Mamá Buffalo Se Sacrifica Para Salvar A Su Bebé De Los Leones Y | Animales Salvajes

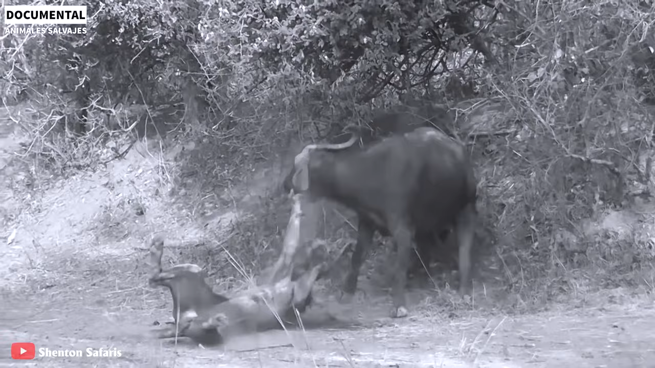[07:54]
Aún sin abandonar la caza, este león tuvo que pagar un alto precio por su arrogancia al atreverse a atacar solo al búfalo.
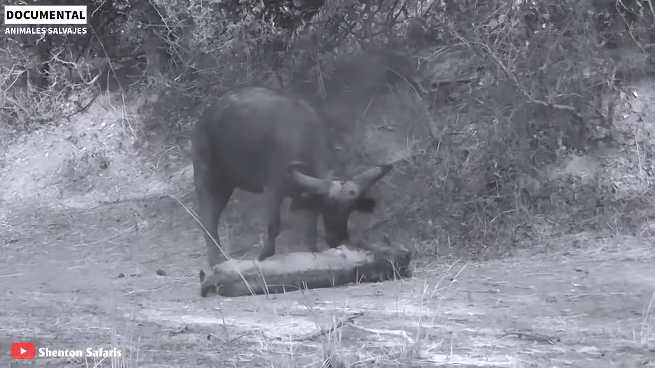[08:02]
No es fácil luchar con un búfalo grande y experimentado. El león fue apuñalado muchas veces por el cuerno del búfalo, pero aún así se negó obstinadamente a darse por vencido. Finalmente, el león estaba tan débil que cayó al suelo.
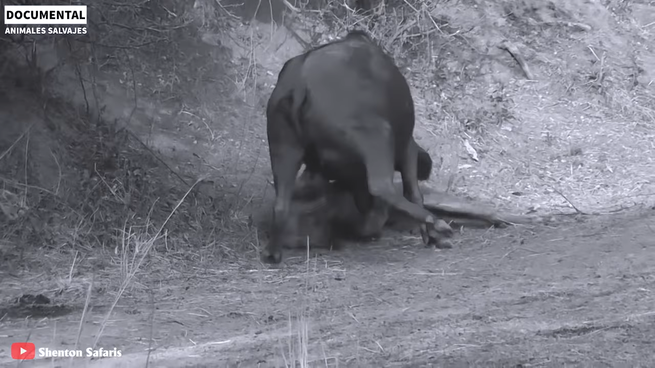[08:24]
Solo tenía fuerzas suficientes para tumbarse y respirar.
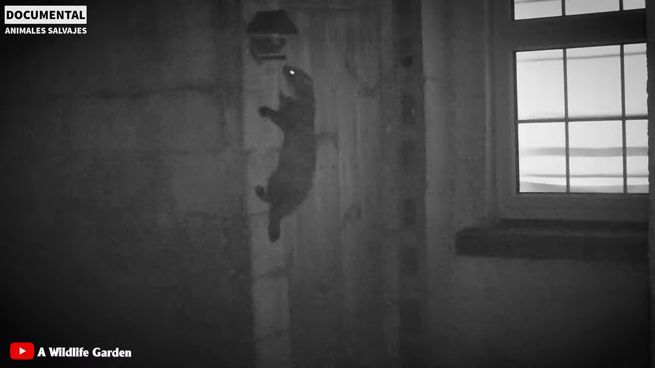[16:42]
Se alimenta tanto de día como de noche, dependiendo de la actividad de la presa. Aunque es un forraje diurno, también caza de noche cuando vive cerca de las áreas habitadas por humanos.
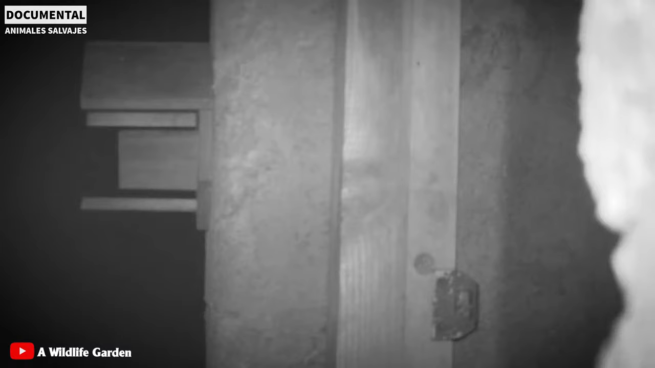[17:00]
Tienen pelaje negro con un pecho amarillo prominente.
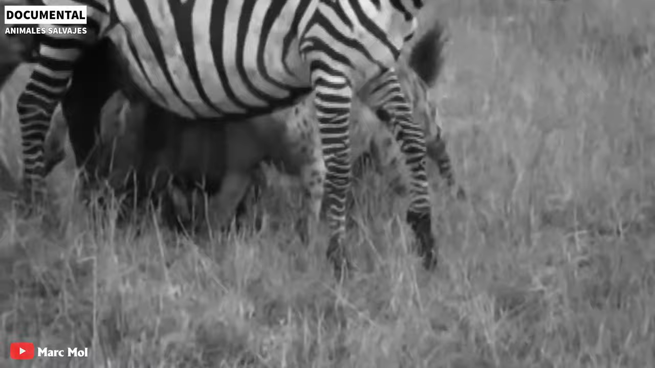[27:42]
Después de encontrar las escapatorias de su presa, se acercan rápidamente y lo atacan.
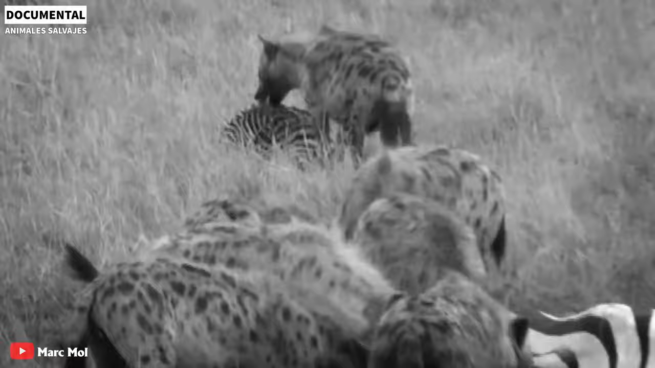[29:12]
No le tomó mucho tiempo derribar esta presa bastante pesada sin mucha resistencia.
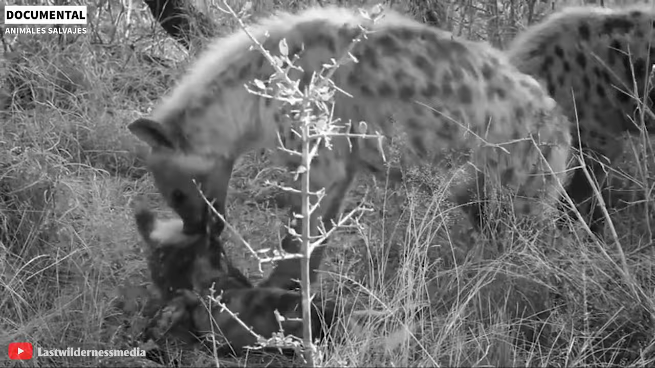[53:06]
En otra escena en el Parque Nacional Kruger, dos hienas matan a un perro salvaje, en un hambre reprimida durante mucho tiempo. Dos depredadores devoraron al perro salvaje hasta matarlo.
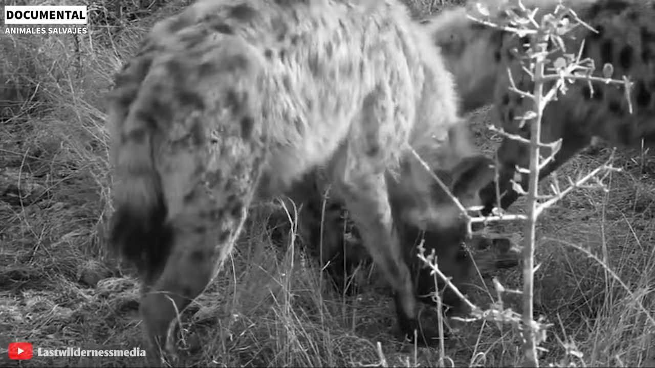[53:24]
Fue seguido por una comida despiadada justo en el pajar. El hipopótamo es famoso por ser el animal más feroz y caprichoso de la sabana africana. Ha habido muchos casos de leones y cocodrilos que han sido víctimas de ellos.